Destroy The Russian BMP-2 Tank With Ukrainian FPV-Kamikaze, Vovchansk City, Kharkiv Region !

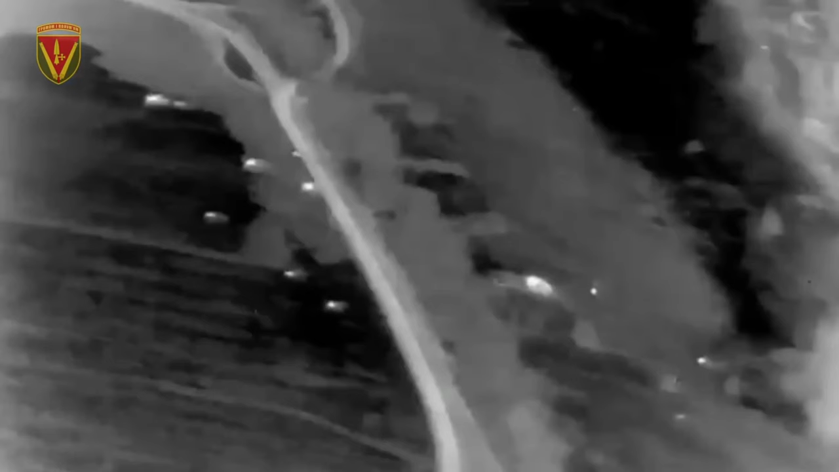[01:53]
They rely on a combination of real-time intelligence, reconnaissance and superior firepower to achieve their objectives, destroying even enemy armored vehicles.